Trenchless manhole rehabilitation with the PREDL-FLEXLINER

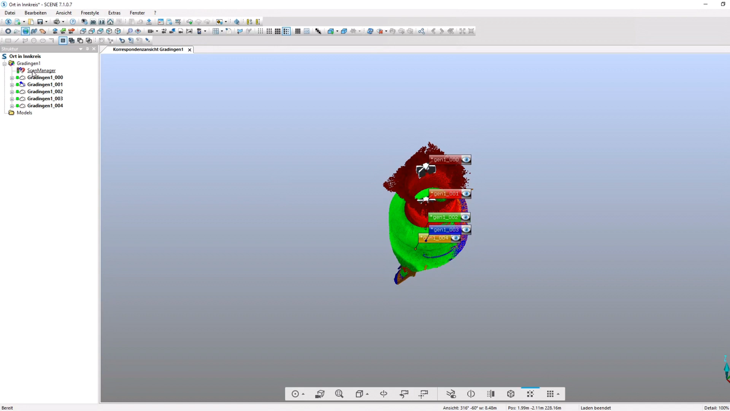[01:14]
also called Mesh, by our designers.
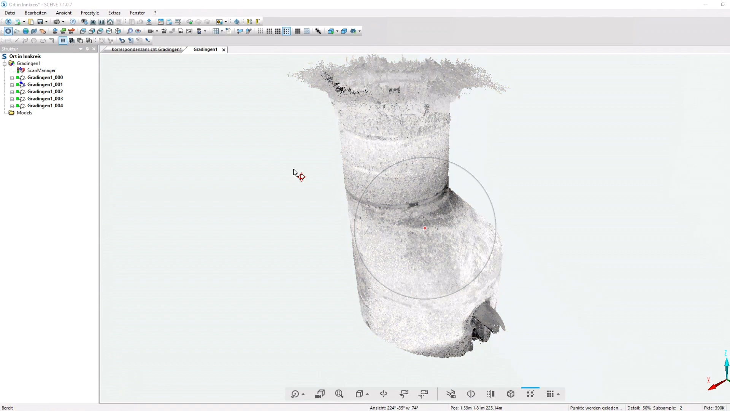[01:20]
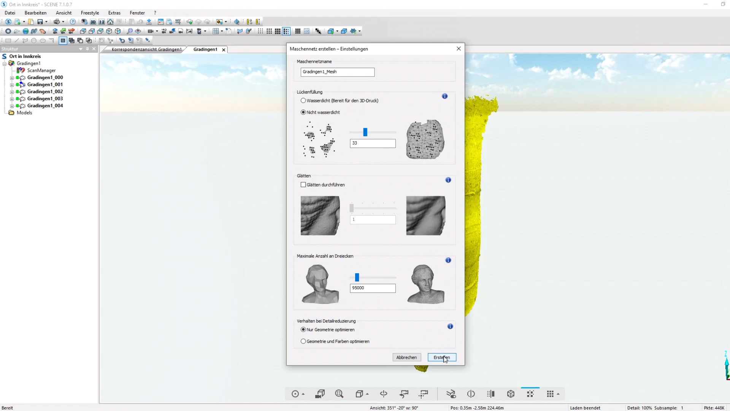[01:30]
A 3D model of the old manhole is made based on this data cloud.
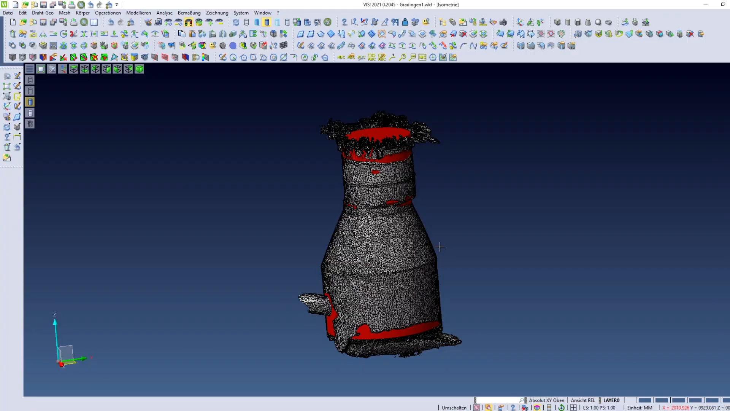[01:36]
This representation enables a discussion about the appropriate rehabilitation measure.